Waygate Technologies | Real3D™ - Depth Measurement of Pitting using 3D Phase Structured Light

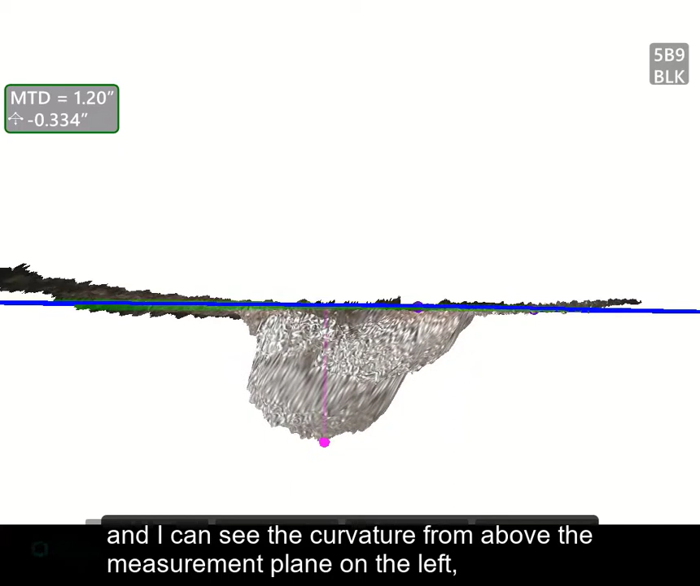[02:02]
going down to the measurement plane in the center line, and above the measurement plane on the right. When I rotate this,
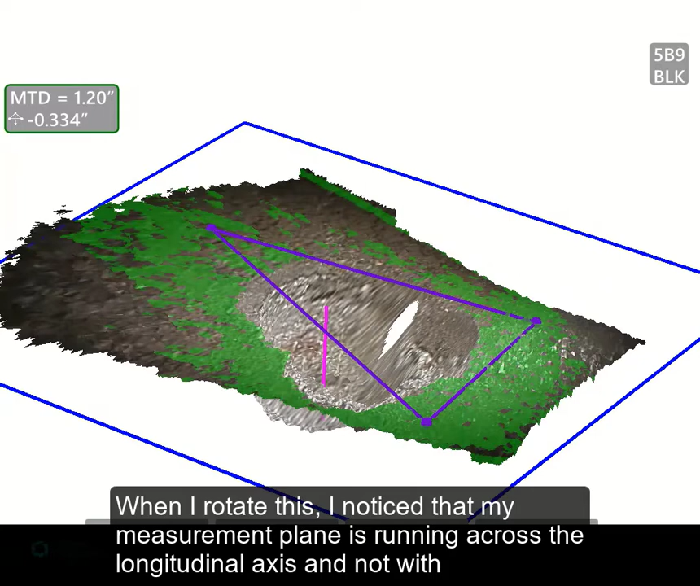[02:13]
I notice that my measurement plane is running across the longitudinal axis, and not with the longitudinal axis.
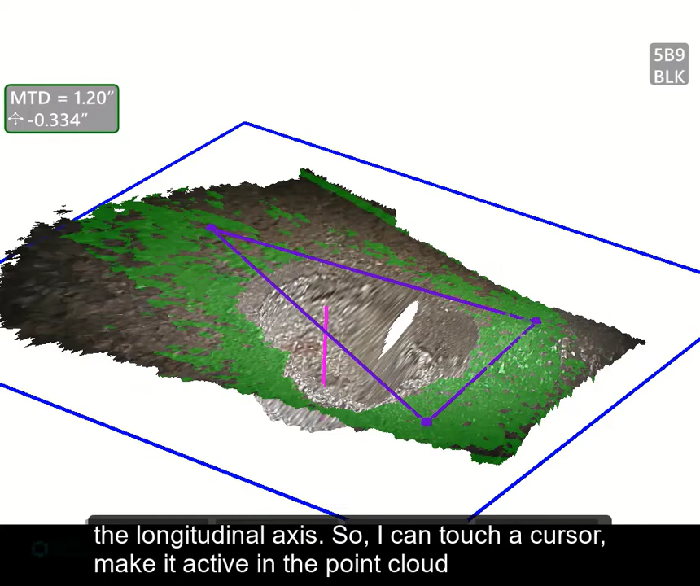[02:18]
So I can touch a cursor, make it active in the point cloud,
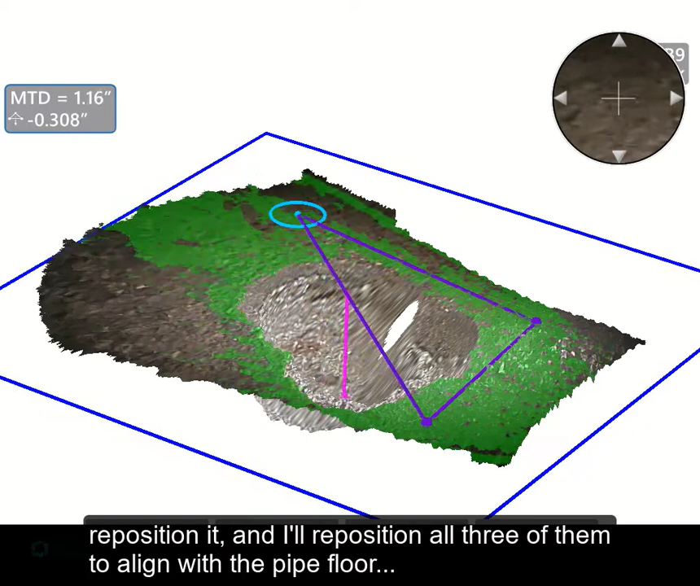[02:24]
reposition it, and I'll reposition all three of them to align with the pipe floor,
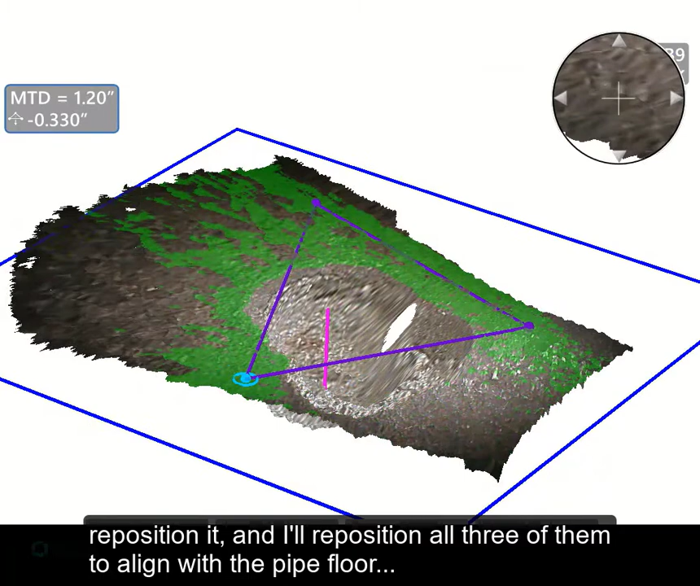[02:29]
the longitudinal axis, and double check my work there,
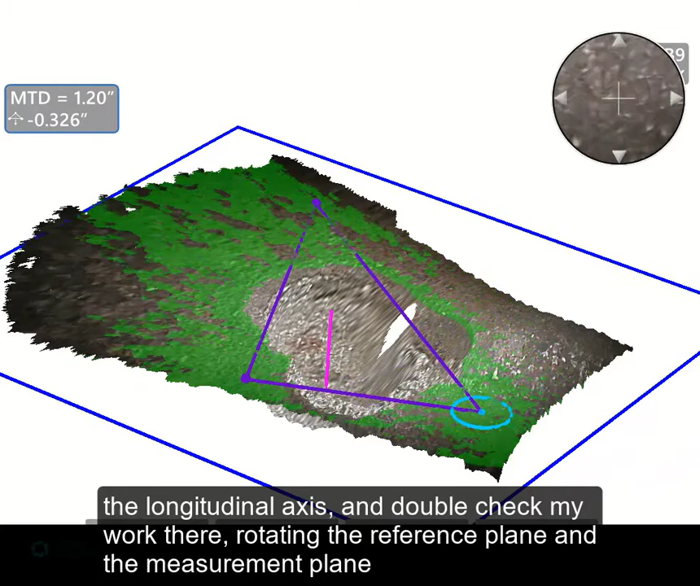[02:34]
rotating the reference plane and the measurement plane to where I'm looking straight across them.
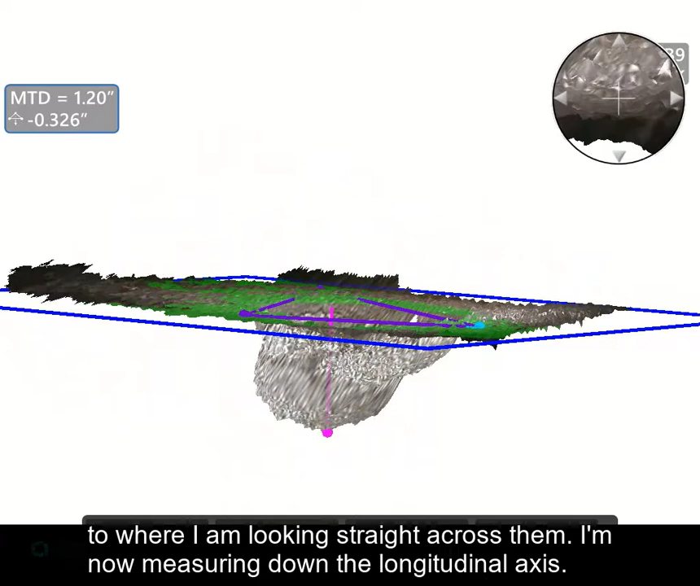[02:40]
I'm now measuring down the longitudinal axis.
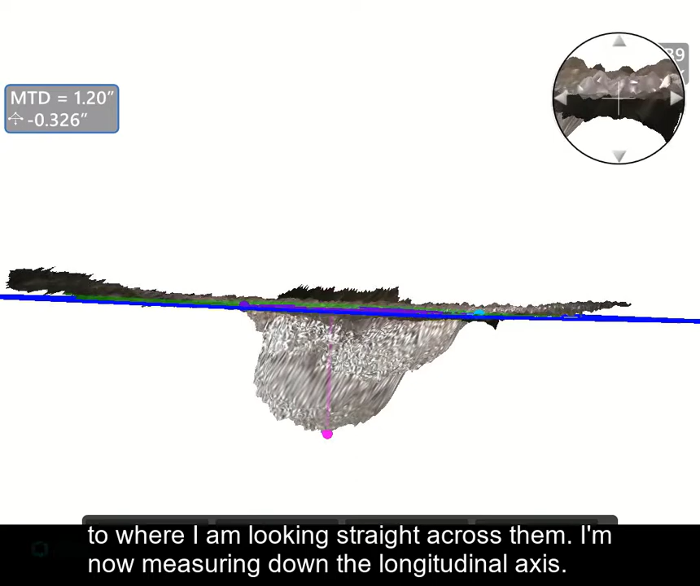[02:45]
I'm now getting a depth at that point of 326 thousandths.
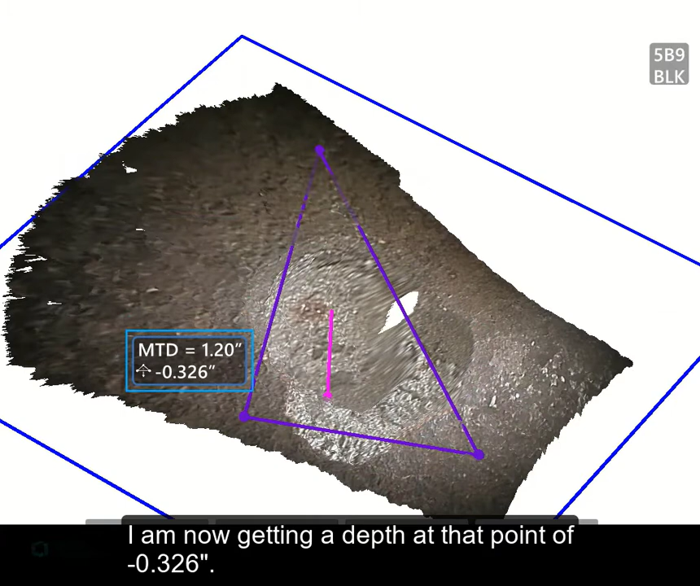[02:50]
I can then, with an additional surface mask in real 3D,
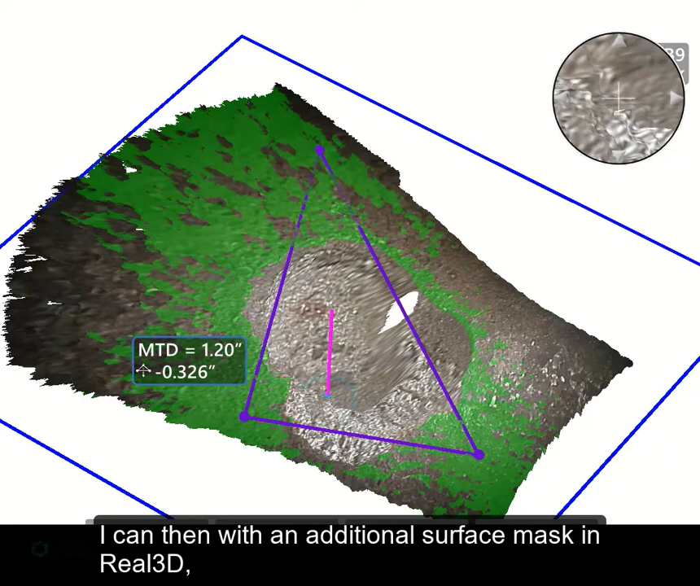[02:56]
start repositioning that cursor and look at the entire
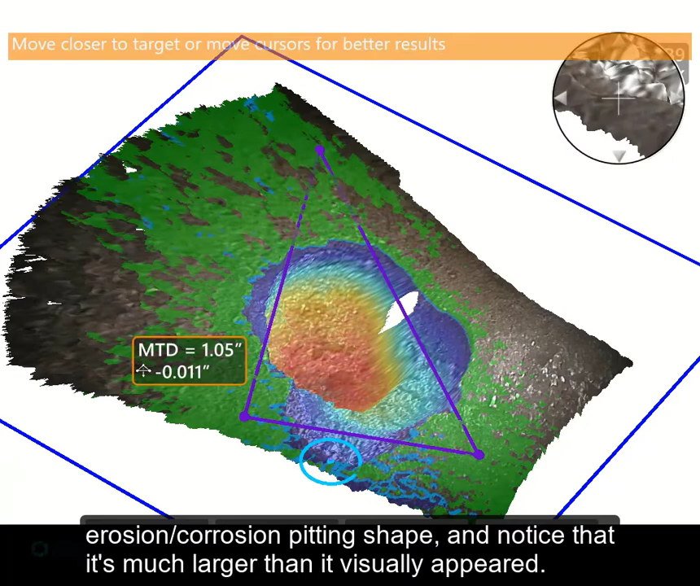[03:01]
erosion-corrosion-pitting shape and notice that it's much larger than it visually appeared.
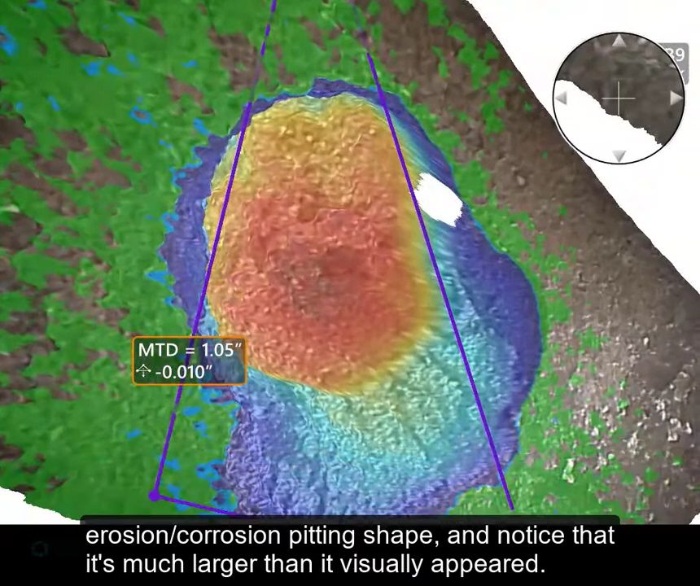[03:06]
And if I rotate it and look at the side view,
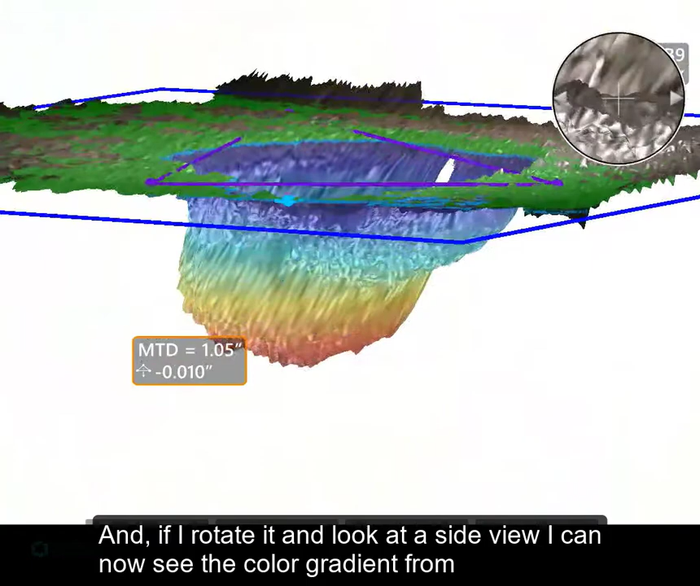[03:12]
I can now see the color gradient from this point at the bottom that is active now,